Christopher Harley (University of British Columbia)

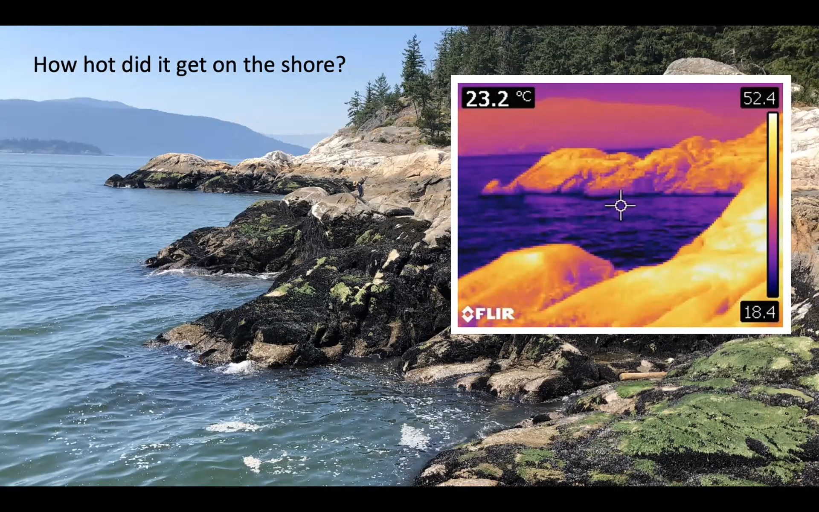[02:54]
On screen: spot 23.2°C
The number on the top left there, the 23.2, is where the little sort of target is pointing. So that's at the water. The scale bar on the right shows the coolest and the hottest parts of the image. So some of the rocks in the intertitals and at low tide were above 50. And this was the muscle bed. And some of those temperatures were also well into the 50s. And I have to admit, I have studied heat waves on rocky shores for decades and did not expect to see temperatures in the 50s in British Columbia in my lifetime. So it was really hot. It was actually uncomfortable to work this low tide.
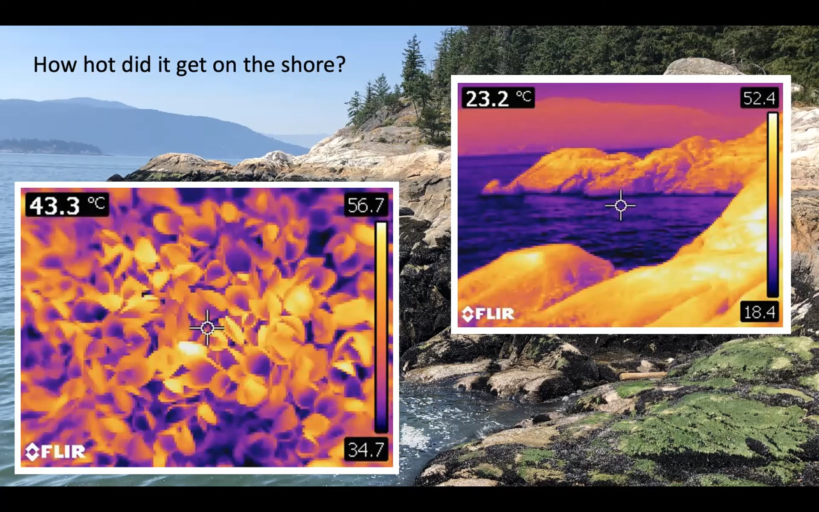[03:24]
We were worried about our own safety. And lots of things died as a consequence.